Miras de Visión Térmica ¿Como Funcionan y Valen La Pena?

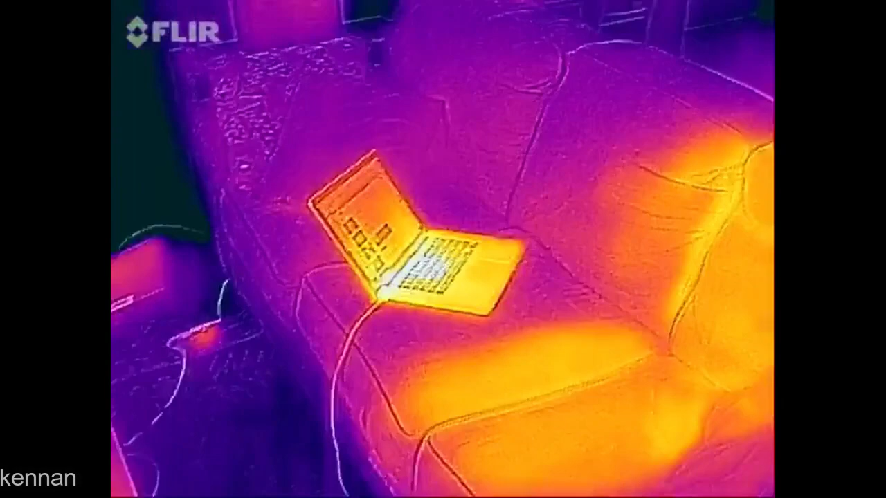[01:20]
Esta clase de aditamento nació en primera instancia como una cámara, así es, una cámara, la cual lleva por nombre cámara termográfica.
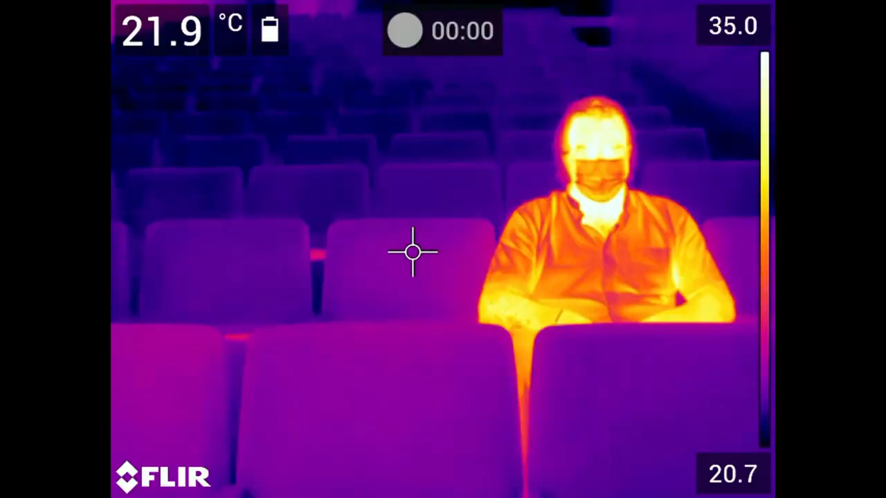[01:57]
On screen: spot 21.9°C
pero permitían ver el espectro infrarrojo como lo conocemos, con algunas limitaciones en su alcance y calidad de la imagen,
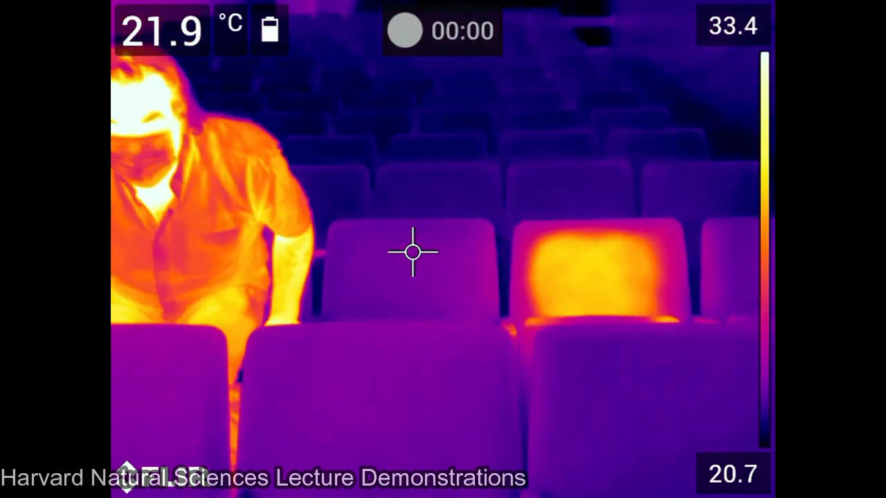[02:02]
On screen: spot 21.9°C
para posteriormente en los años 90 ser implementadas en las miras telescópicas
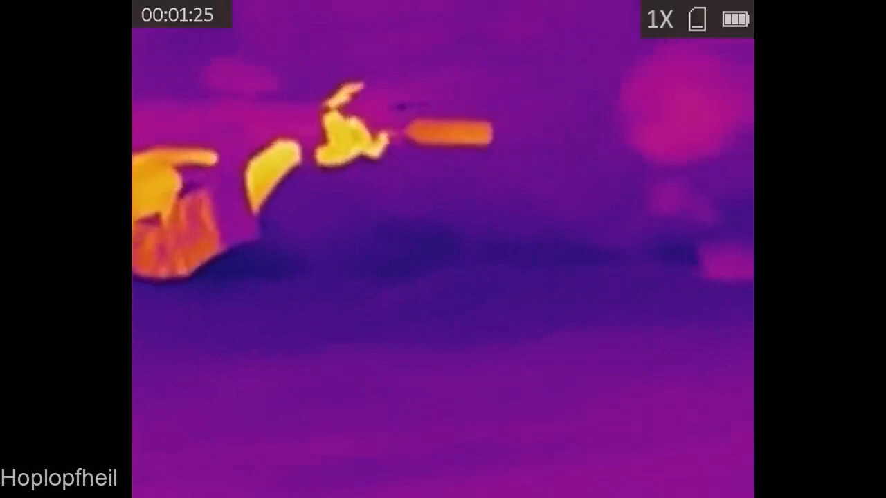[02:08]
para poder distinguir objetivos vivos en la oscuridad y ambientes con muchas partículas en el aire, como nieve, humo o polvo.
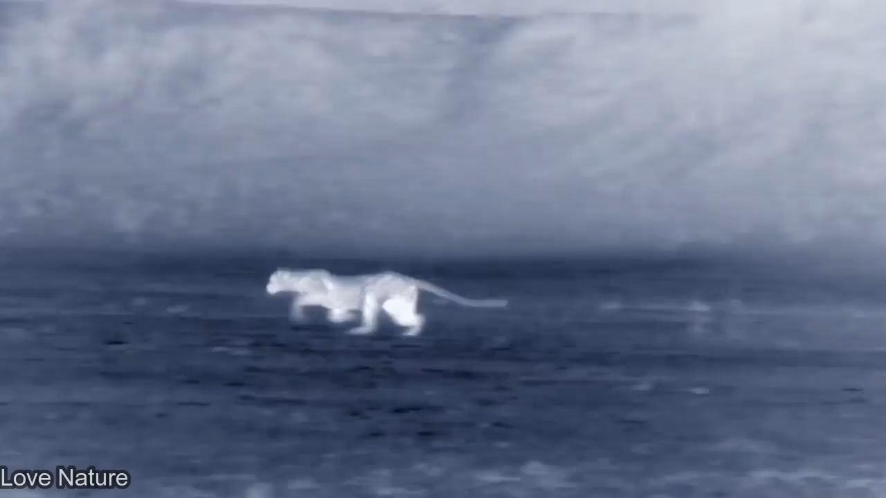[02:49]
las imágenes que estamos viendo en este momento no son como tal una imagen tomada por una cámara,
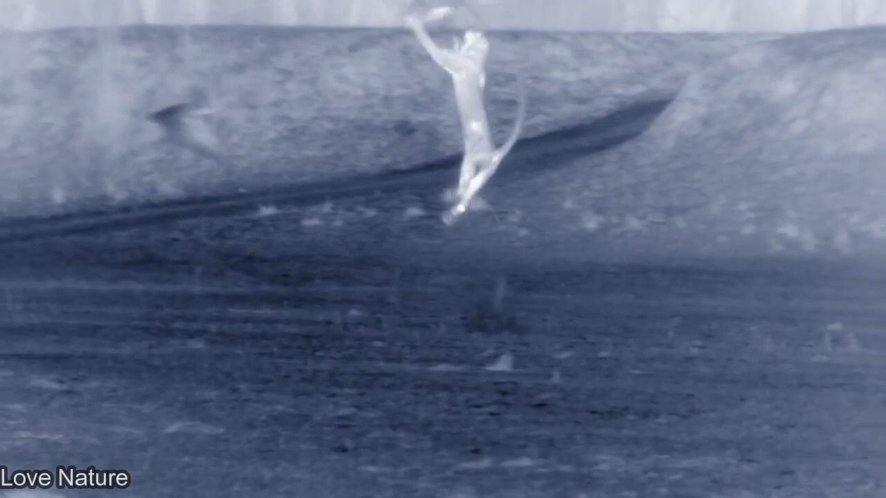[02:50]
sino que el dispositivo toma los datos del ambiente y los transforma en una imagen térmica.
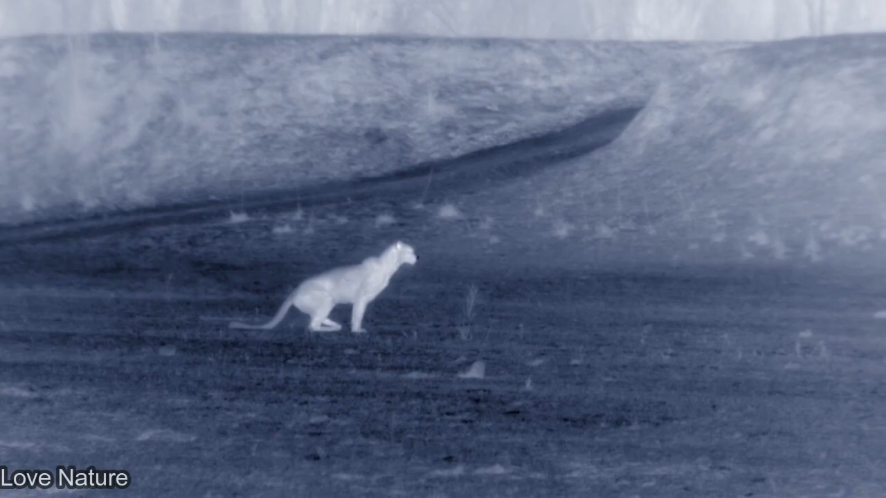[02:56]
Y en otras versiones más avanzadas, se complementa la imagen tomada por los lentes con el espectro de la luz ultravioleta,
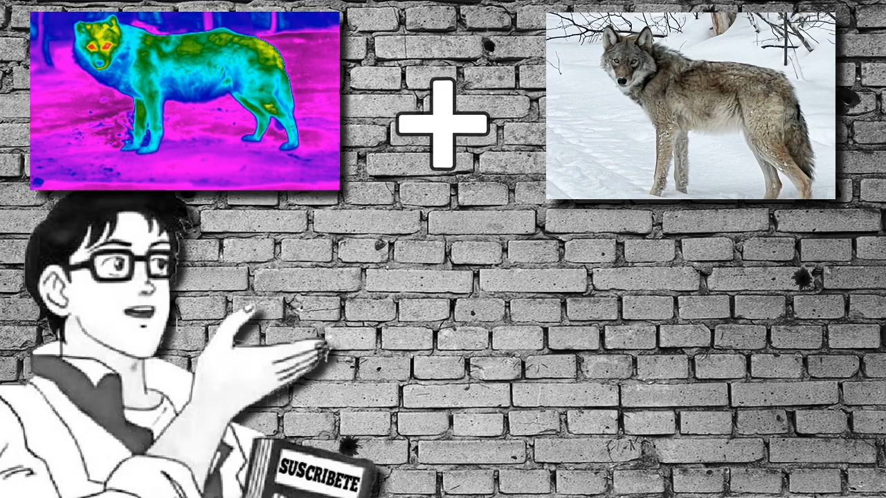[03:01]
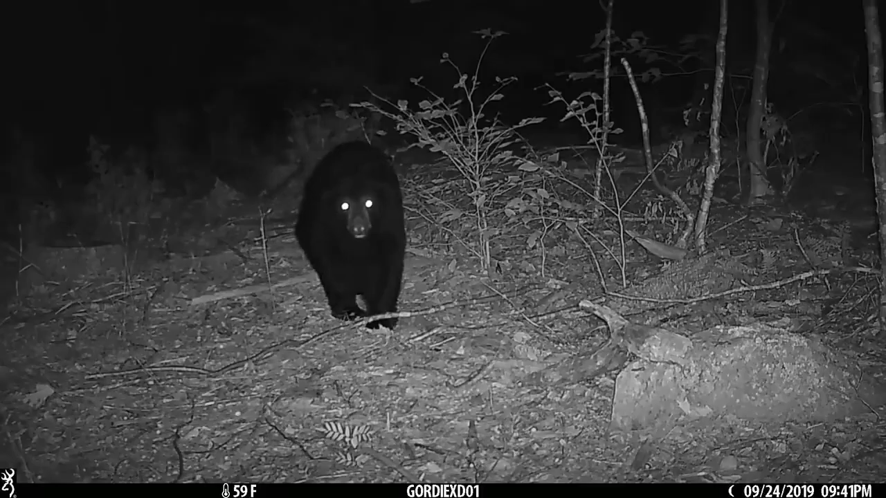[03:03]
para luego alinear ambos pixel por pixel y entregar una imagen más nítida y fluida con texturas más realistas.
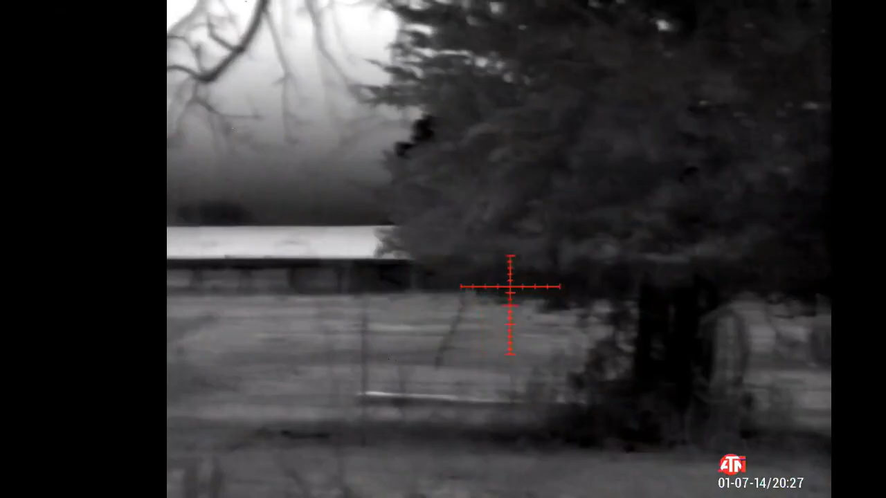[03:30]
Para empezar, la primera ventaja en relación a su contraparte,
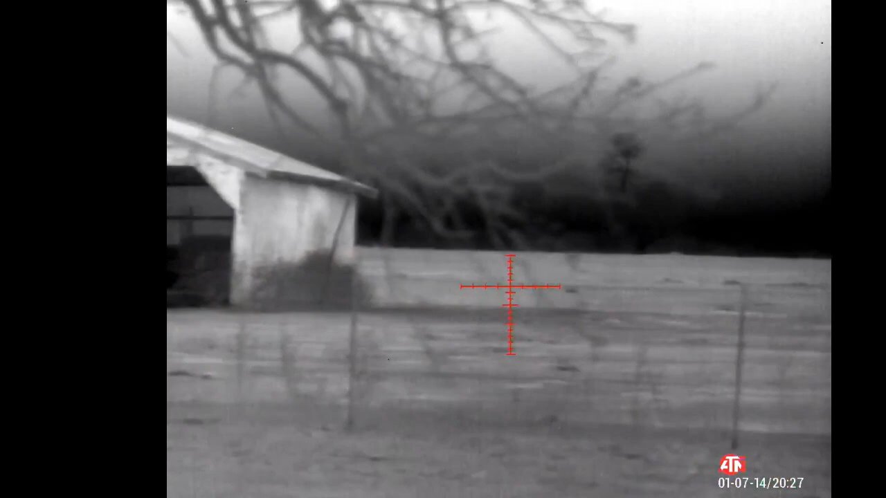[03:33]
las miras de visión nocturna, es que estas pueden ser utilizadas tanto a la luz del día como en la oscuridad de la noche.
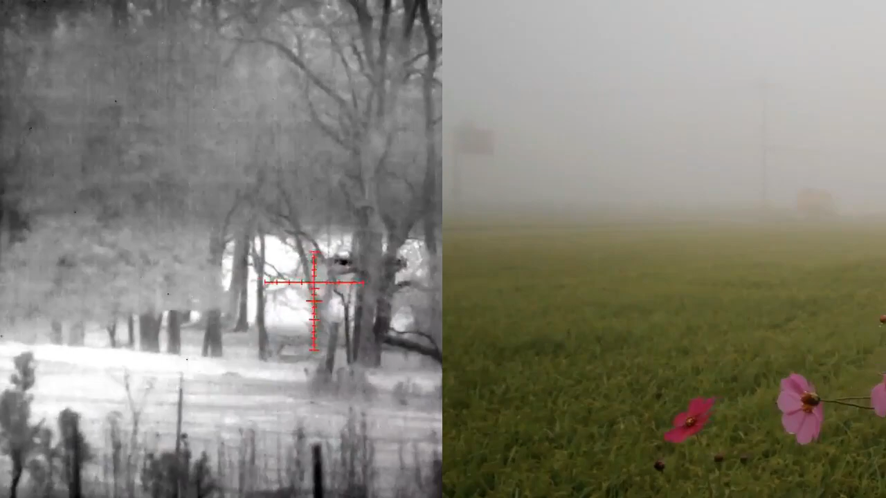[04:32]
Otra de sus maravillosas funciones que ya mencionamos es la capacidad de ignorar partículas en el aire como lluvia, nieve, polvo, humo y niebla hasta cierto punto, teniendo quizá inconvenientes con el humo si este tiene una temperatura muy elevada a causa de un incendio de tamaño considerable,
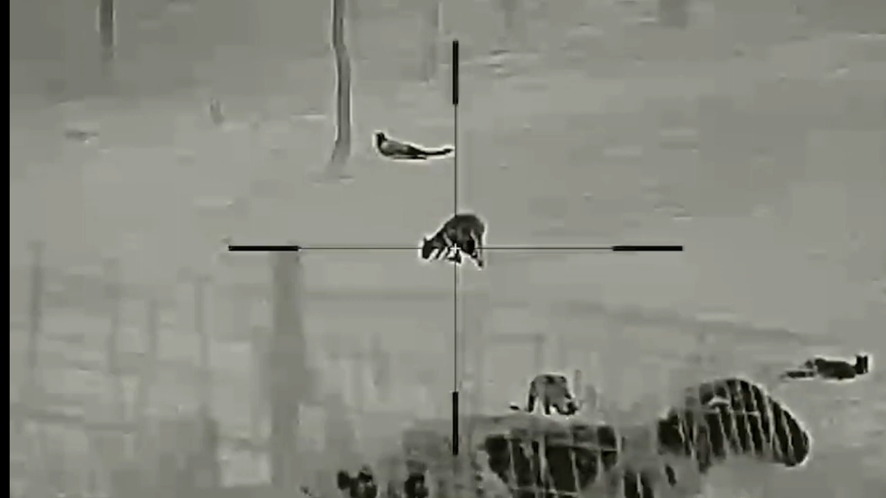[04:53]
Dependiendo claro del modelo, rondan de entre las 5 a 20 horas de funcionamiento ininterrumpido,
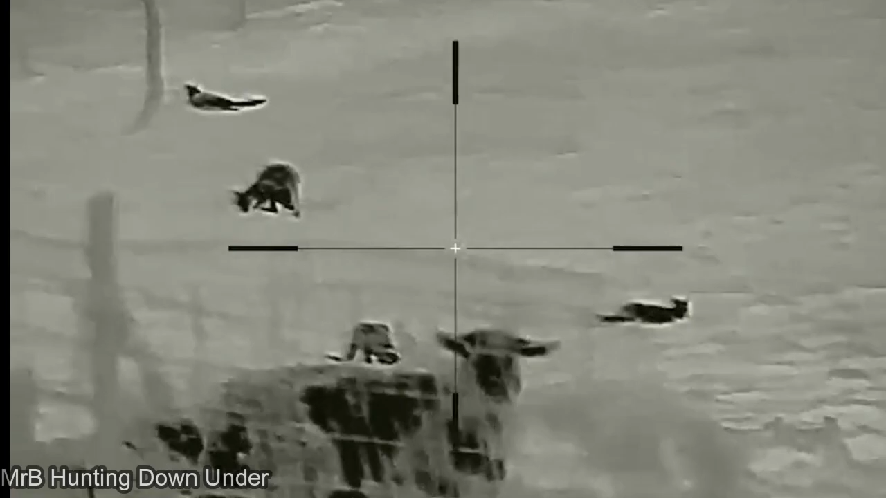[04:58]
y utilizando simples baterías convencionales como las que utilizan los jugadores de Xbox en sus controles, y otras siendo recargables.
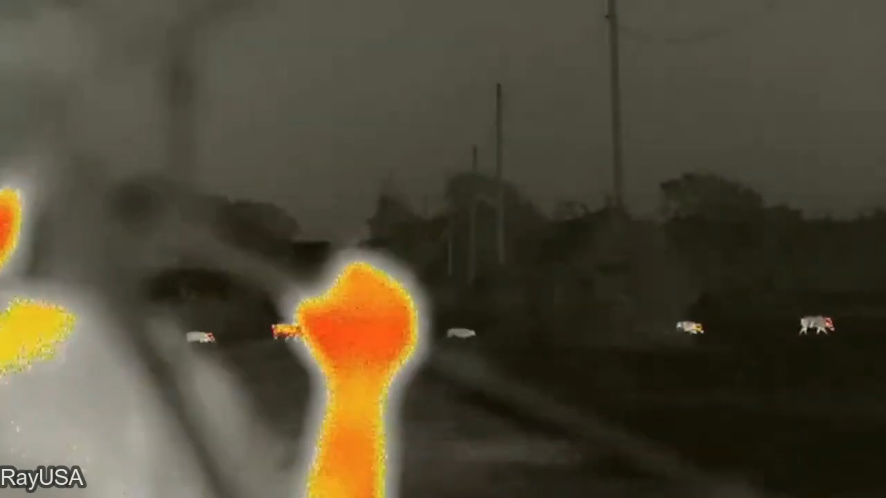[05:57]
En su mayoría solo tienen la opción de estar apagadas con la pantalla en color negro,
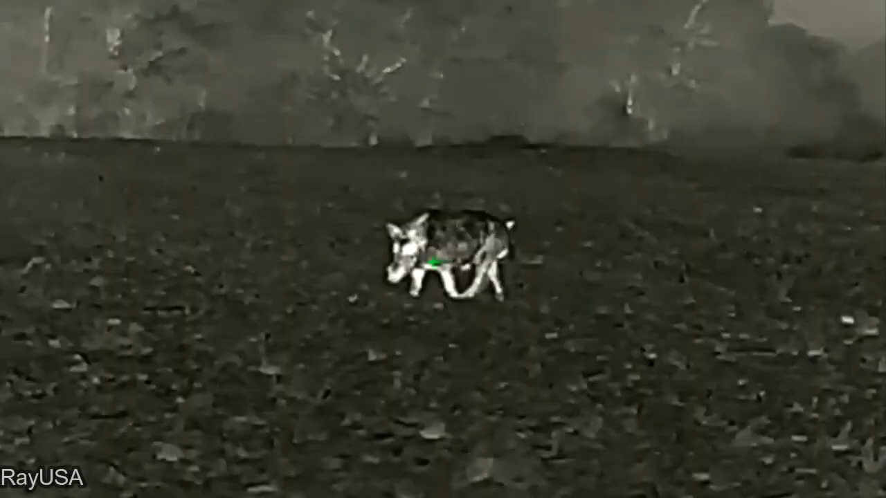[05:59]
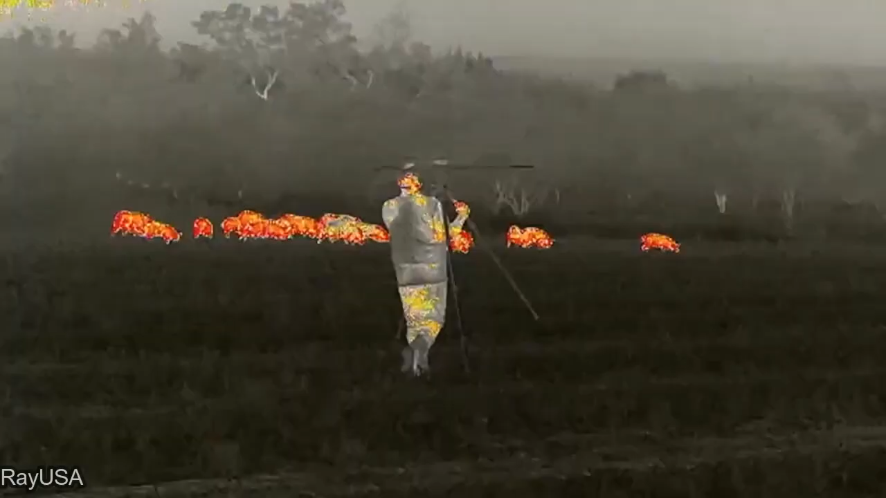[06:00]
sin la posibilidad de apuntar con una retícula natural,
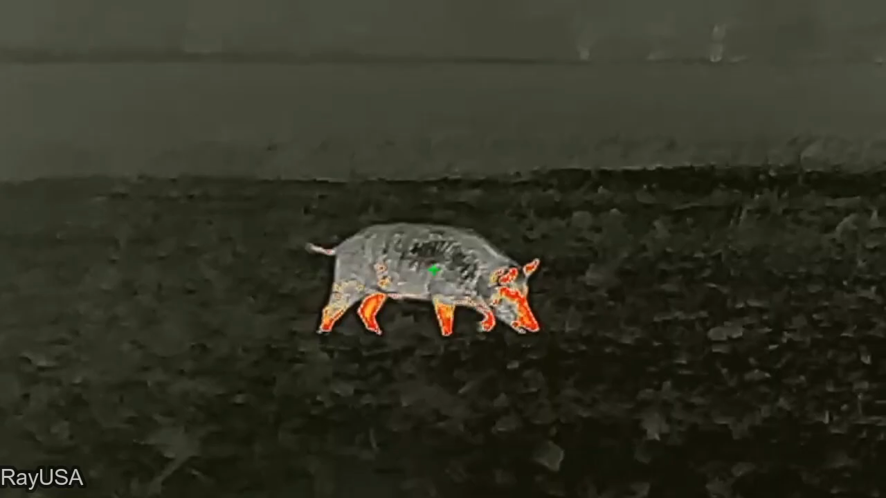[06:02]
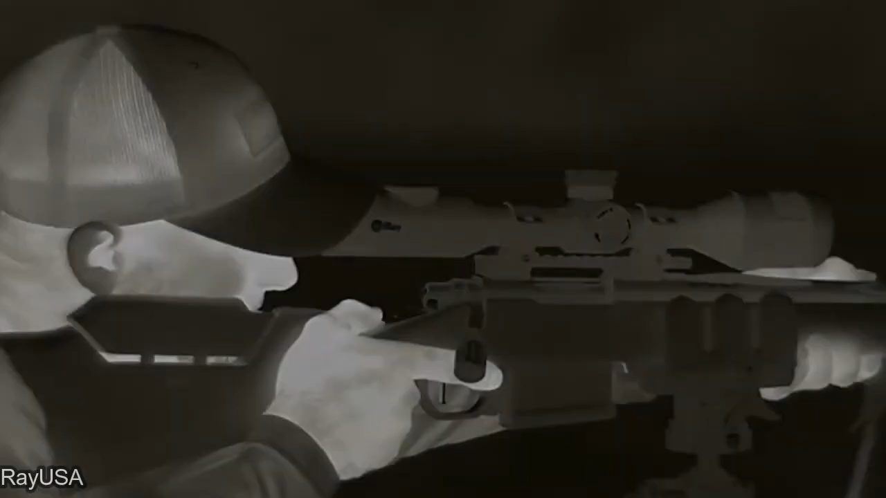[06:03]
y encendido la cual ya te muestra la retícula de puntería y el entorno de manera infrarroja.